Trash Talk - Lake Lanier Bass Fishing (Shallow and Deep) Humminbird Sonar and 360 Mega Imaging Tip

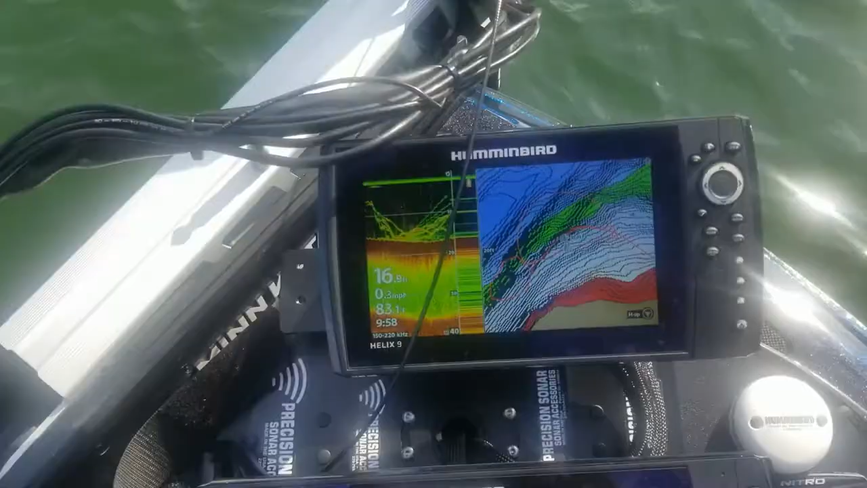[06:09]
There we go. You see my bait dropping down right there?
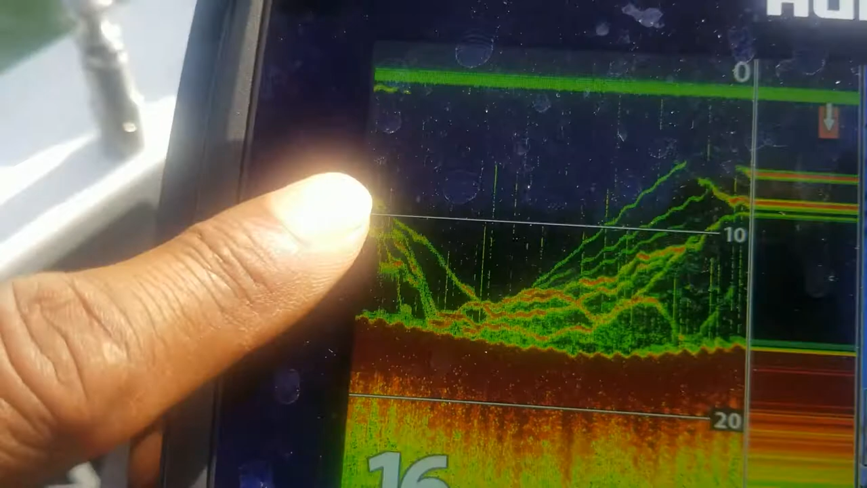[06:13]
And those are a bunch of fish. They're suspended right now, but it's hard to get anything to bite.
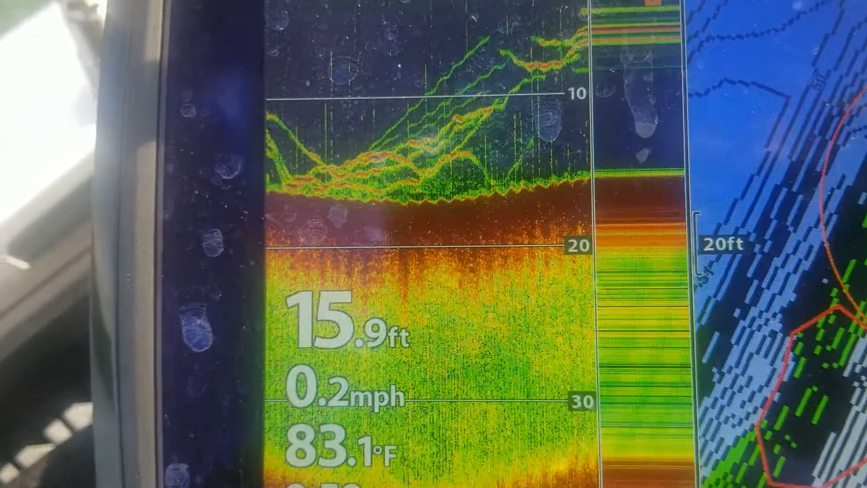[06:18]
On screen: depth 15.9 ft, water 83.1°F, speed 0.2 mph
I have my 360 zoomed in,
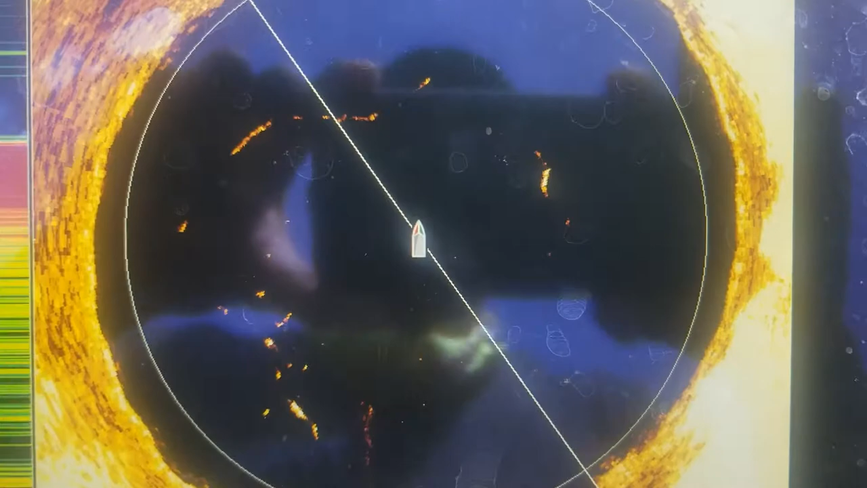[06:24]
and I kind of blew the lighting out on there so you can see all the fish.
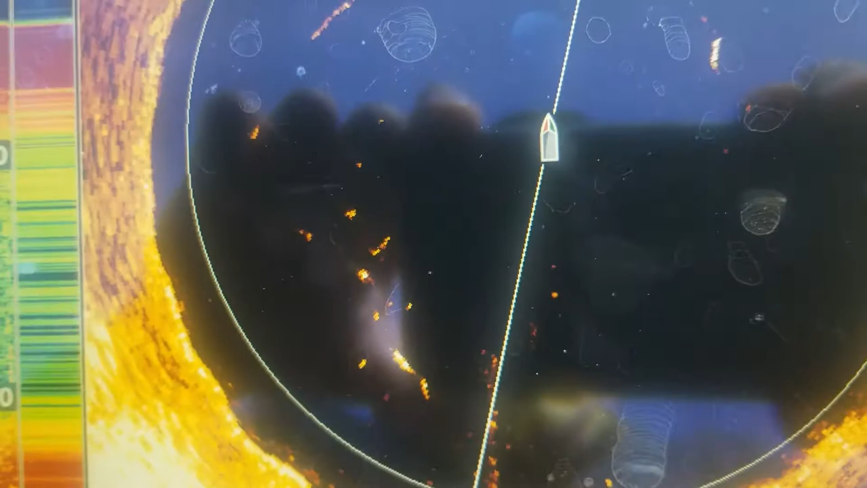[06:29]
I can kind of see where they are in relation to the center of the boat. So here's where the 360 transducer is at.
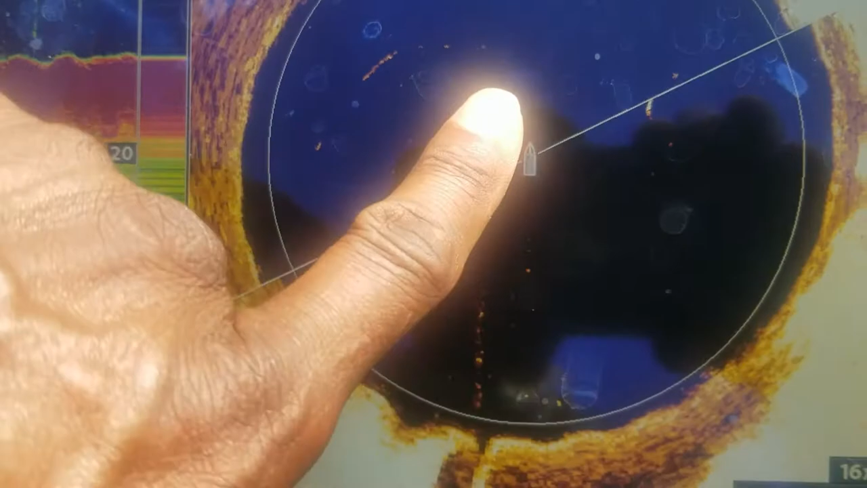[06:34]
And you see those fish are kind of right in front of me.
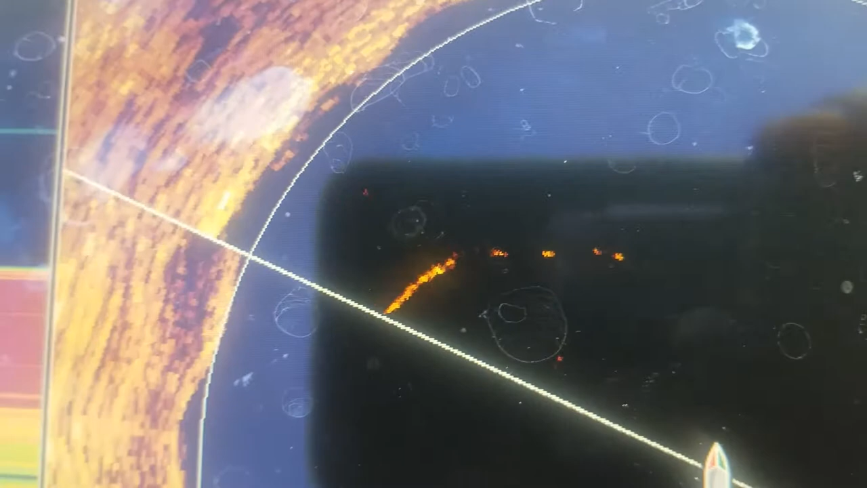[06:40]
They're out there moving around. There they go. Now they've moved over to the right side of the boat.
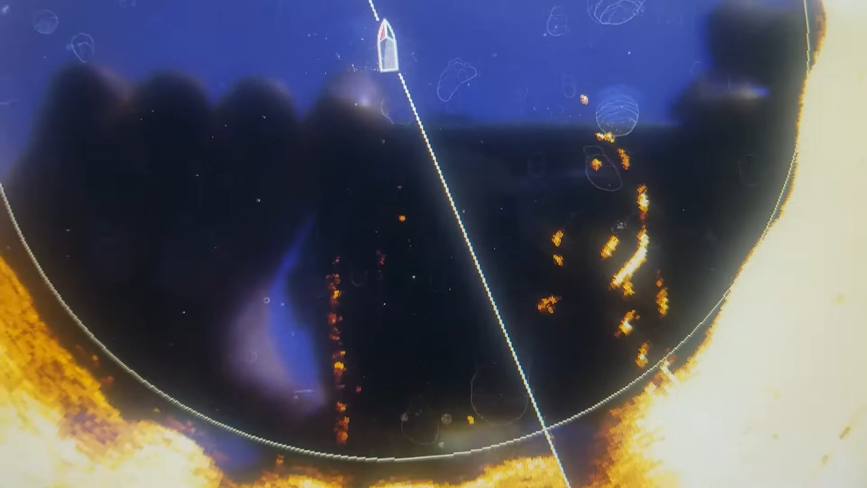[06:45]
But that's another good thing this 360 is for. It allows you to track those fish even when they're suspended.
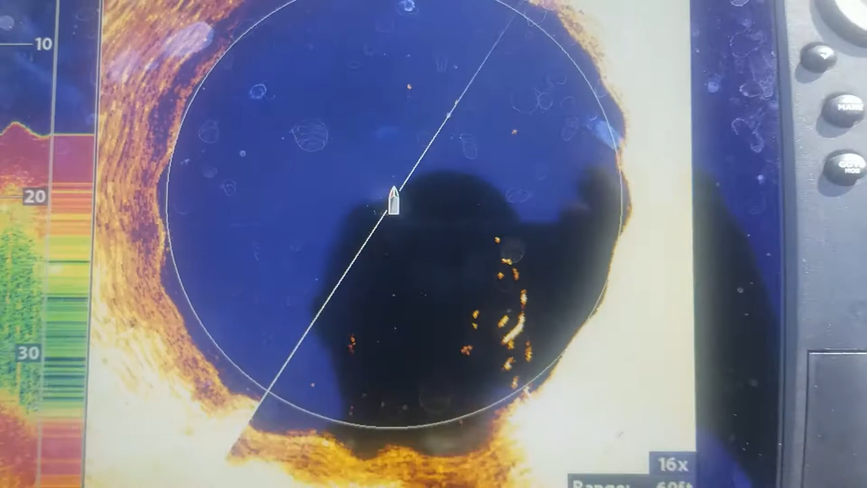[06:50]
You just have to have it set up right. All right, there they go. Now they're moving back.
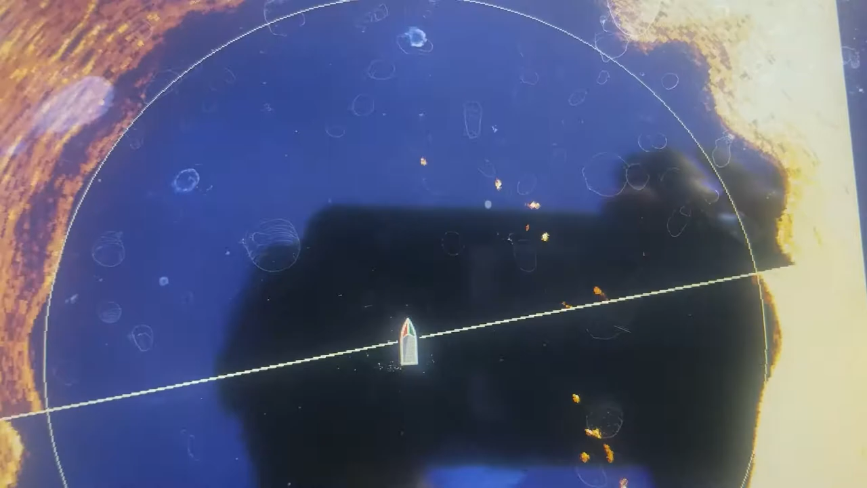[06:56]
Some of them are moving back to the front of the boat.
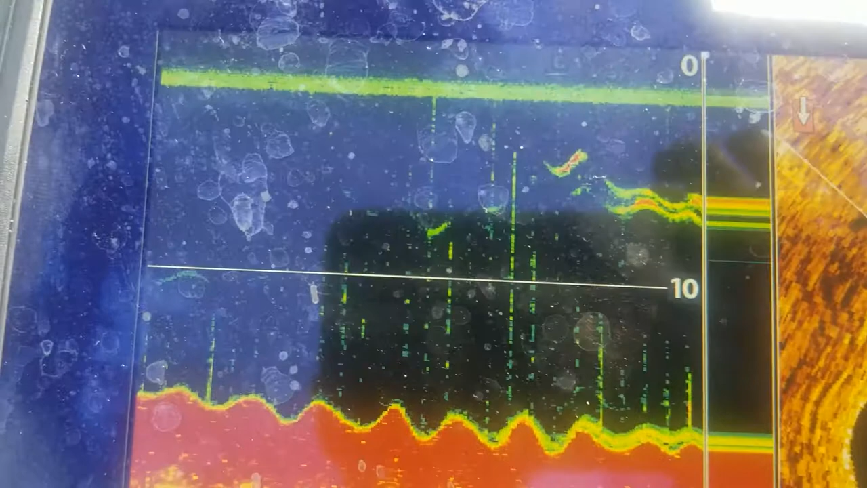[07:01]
All right, now they're starting to come back on the screen now because they're within that transducer range.
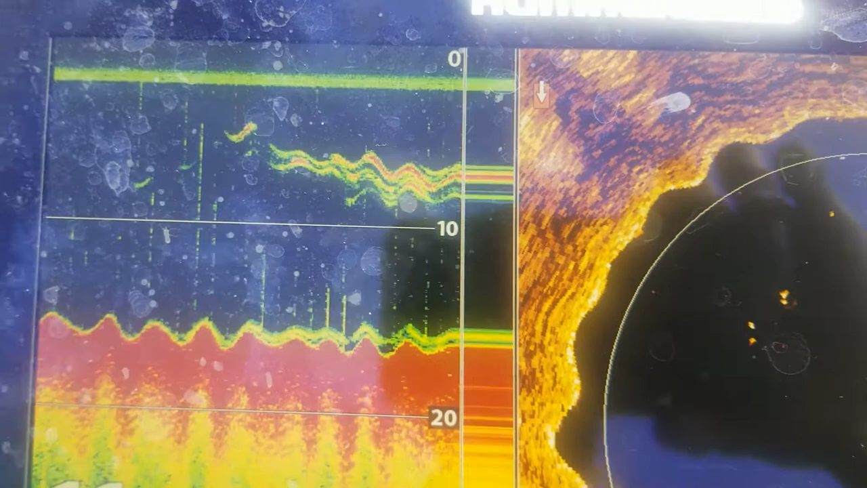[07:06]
All right, I'll try to catch one or two of these. But it doesn't look like these are going to bite.
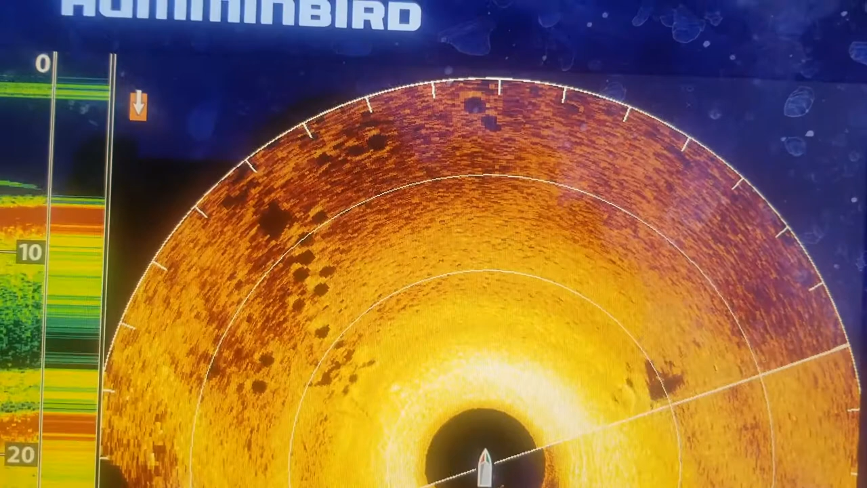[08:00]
Now that is a shot of, put it down in the comments if you know what those are.